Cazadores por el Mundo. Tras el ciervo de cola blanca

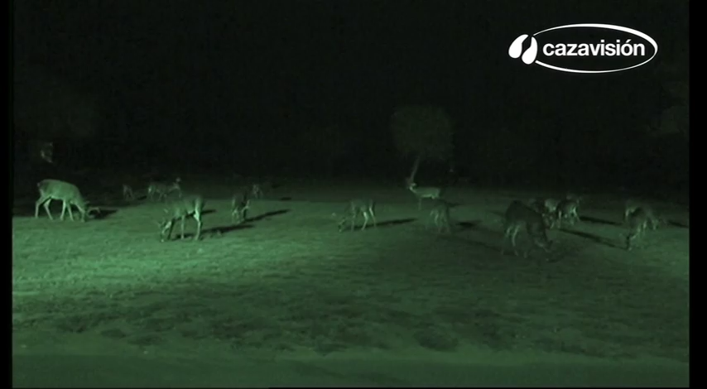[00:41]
Como estas cámaras no necesitan flash, no asustan a los recelosos ciervos de cola blanca.